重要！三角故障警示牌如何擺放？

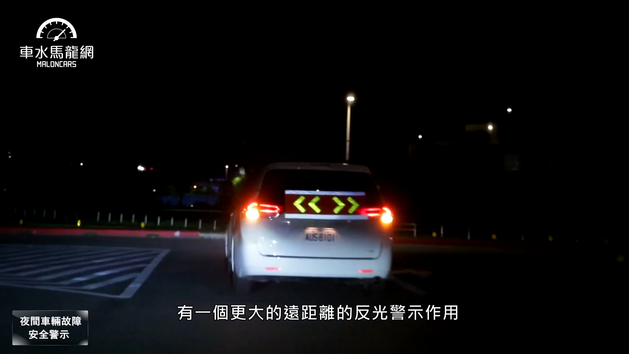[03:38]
距離的反光的警示作用